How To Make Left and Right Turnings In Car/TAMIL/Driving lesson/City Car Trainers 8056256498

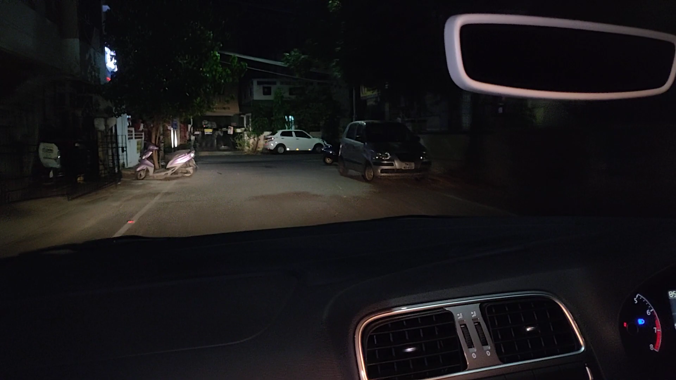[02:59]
you have to take care, sir, left indicator report, very good Left to mirror, slow, make it as a close left here, slow down, right lower vehicle, close left here, now, full left
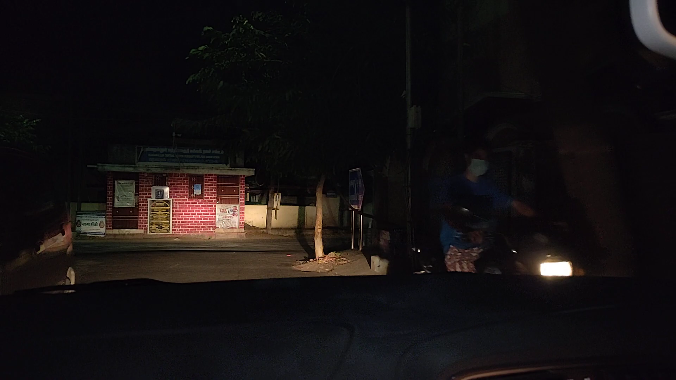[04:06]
coming up of left here to take you sir slow make it as a close left here you know leave the place very slowly slow release full and full each and every gear